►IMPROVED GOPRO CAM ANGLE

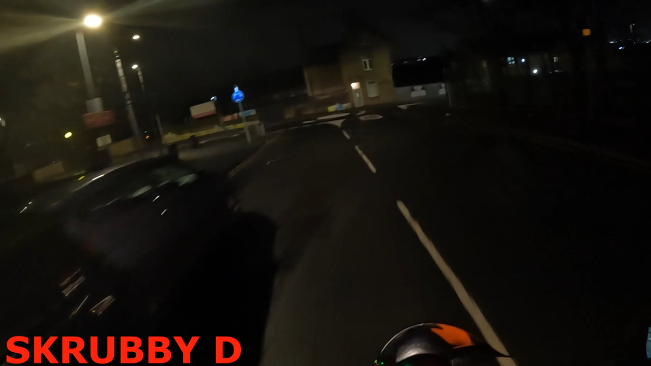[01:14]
so we're going up Wakefield Road hopefully the audio is better as well
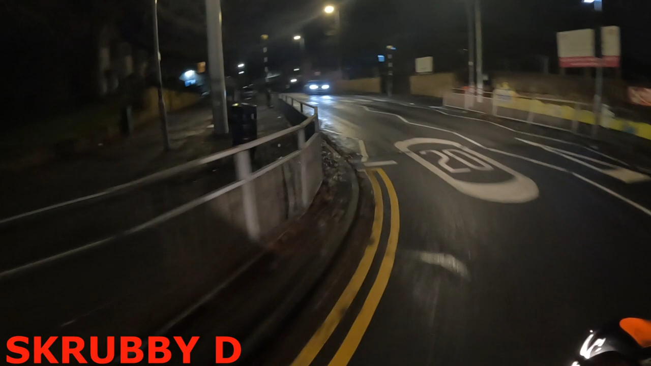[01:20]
the usual trip up Wakefield Road we're gonna go Manningham Lane Manningham Lane all right now as far as I understand this is still recording right I mean who knows we'll see we'll see all
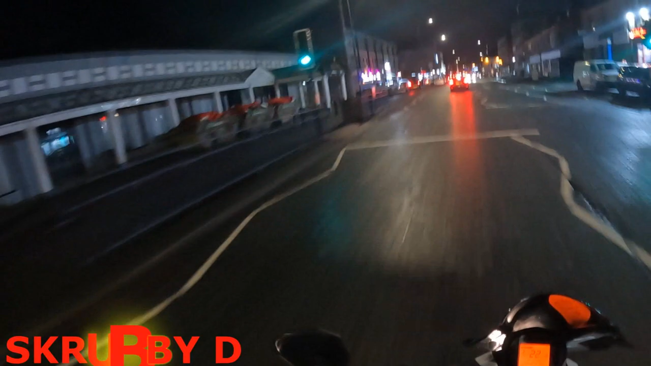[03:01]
because I don't normally see it right next to my face and right next to me eyes I don't think I'm going to make the lights here
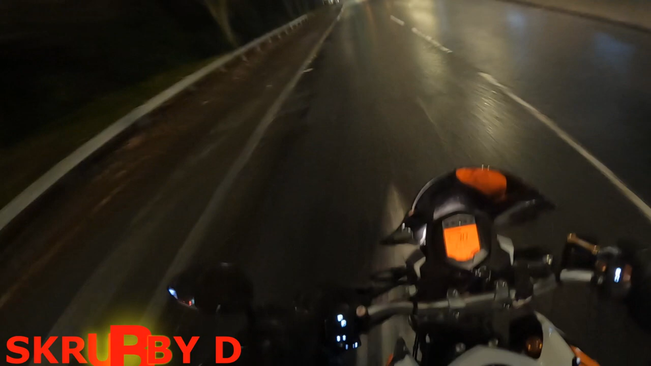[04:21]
right so normally you guys don't really get a good angle of this normally but what I don't like about this it's stick-on it's a stick-on bracket it and um I don't know man I need
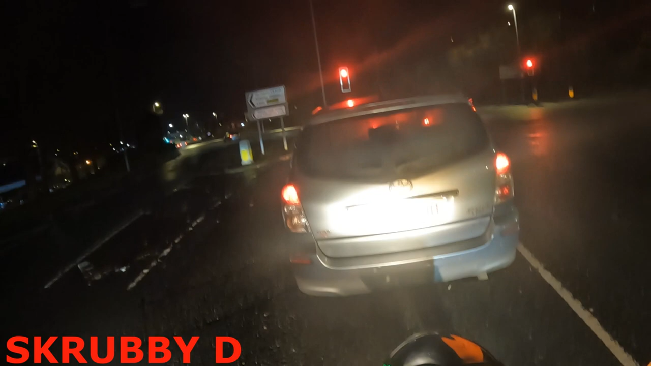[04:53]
to get some kind of fail safe that if if if it comes unstuck or you know if this is good enough I'll just get some gorilla glue and make this a permanent thing right oh I'm gonna put my visor up and down now it's gonna be bullshiiiit right here we go
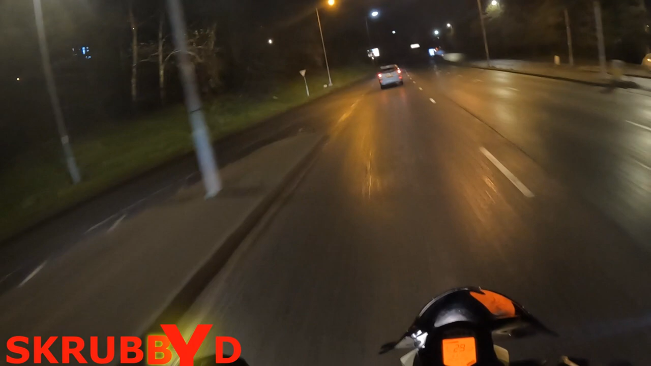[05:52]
because I can move the camera more back if you know what I mean so you have like even a better view but I think this is going to be great you know it would really cheesing me off because you I had to lift my chin up in the air momentarily giving you guys a half decent view it's just it's just hard work man if anybody says like if you ever get a motorbike some of your friends who are absolutely not gonna know I'm just gonna go oh just get it just get a gopro and do motor vlogging easy peasy hey before you can even
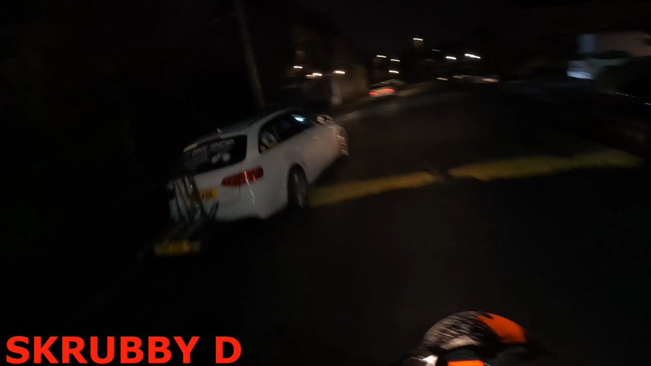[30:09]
all right here we go hey we mother effing go baby we're gonna rip it up soul street right now fuck that car oh there's one coming here but they always keep priority yeah i just take the priority you know what i'm saying